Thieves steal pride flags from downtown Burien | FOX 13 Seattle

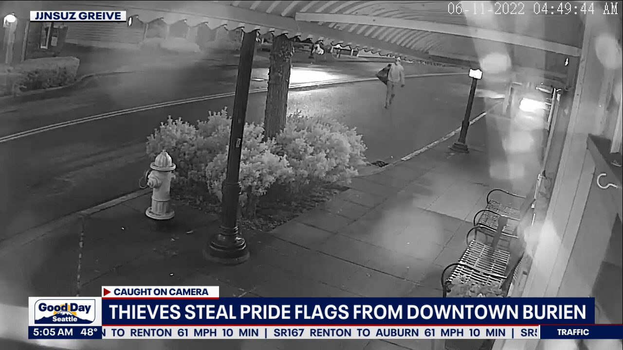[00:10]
Watch this here. This is from Old Burien, southwest 152nd Street, about 450 Saturday morning. Look, you see a person, hoodie, gloves, sunglasses, hop up to snatch the flag outside the tin room bar and restaurant. They stuff it into what looks like a black garbage bag there, and then they walk around the corner down 10th Avenue southwest.
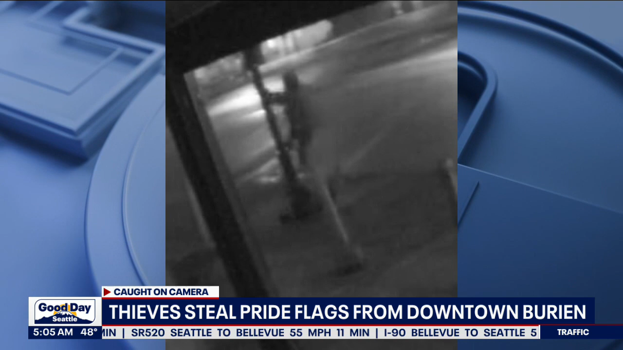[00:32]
Now in other pictures posted by Burien Pride, you see someone in a similar outfit by a flagpole. The city says they're going to replace the flags with one council member saying 75 flags were stolen altogether. By the way, they're taking donations just like they did when this happened in 2020. We do have a link on our website if you're interested in helping fox13seattle.com. Meanwhile, if you know anything that could help Burien find the flags or find the thieves, contact Burien police.